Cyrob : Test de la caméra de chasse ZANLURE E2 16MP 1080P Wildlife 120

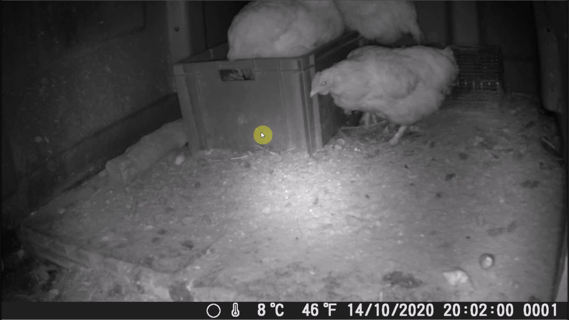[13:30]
fait qu'on avait avec le poulailler où on soupçonne fortement que il y a des rongeurs des rats des souris on savait pas trop qui viennent dans le poulailler la nuit et aussi on avait mis un piège alors c'est un piège normalement plutôt un piège à rats qui n'attrapait jamais rien mais les appâts qu'on mettait dedans étaient bouffés et donc on a mis la caméra et ben voilà ce qu'on a détecté alors c'est aussi là qu'on voit que le mode photo est